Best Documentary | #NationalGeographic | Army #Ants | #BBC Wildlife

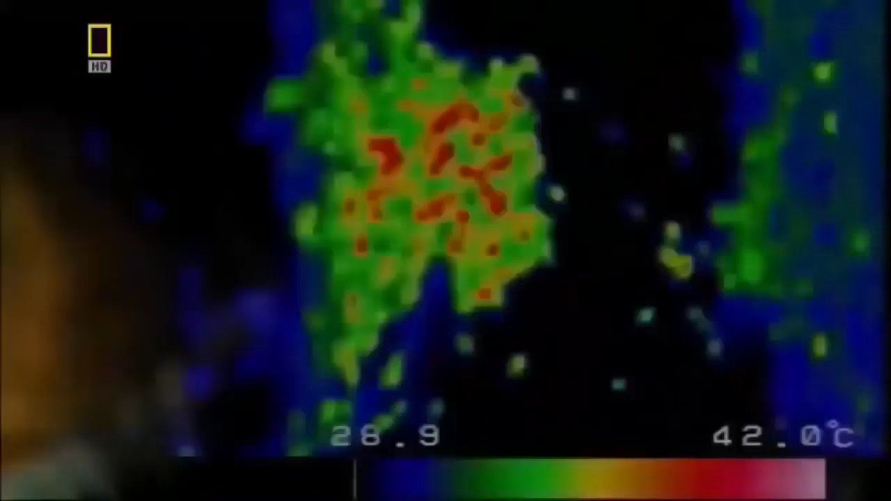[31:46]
On screen: scale top 42.0°C
Bees die. Others step up. If the scout escapes, all is lost.